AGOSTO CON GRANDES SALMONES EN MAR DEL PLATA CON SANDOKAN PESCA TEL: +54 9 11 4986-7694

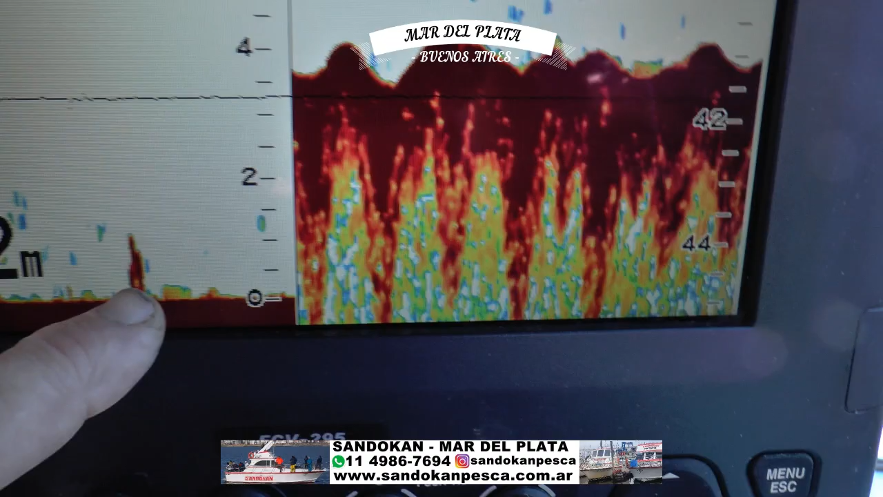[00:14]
Podemos ver, este es el pescado, la parte del fondo. Acá estamos a 40 metros y van pasando.
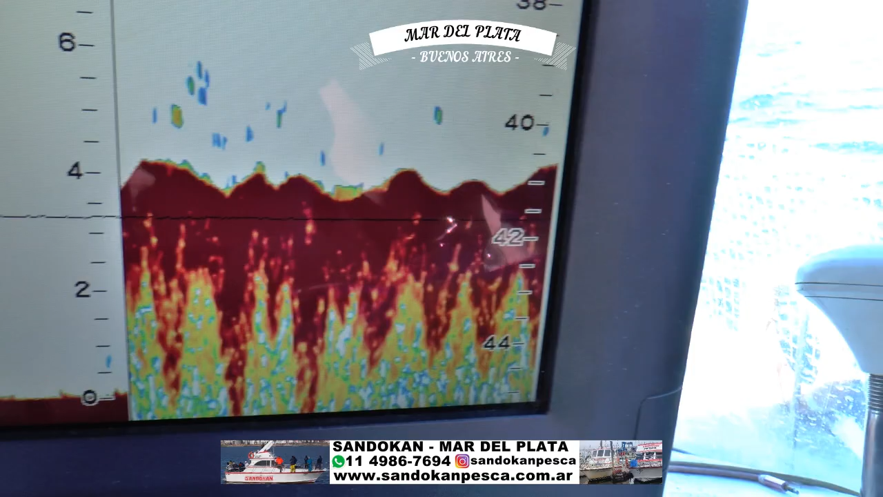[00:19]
Ahí termina de pasar, que viene a hacer esto.
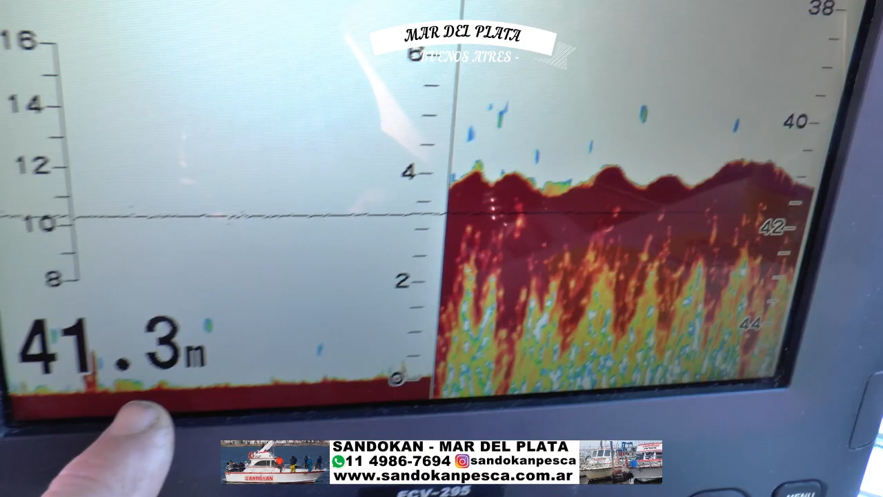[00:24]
On screen: depth 41.3 m
Y los resultados están acá atrás.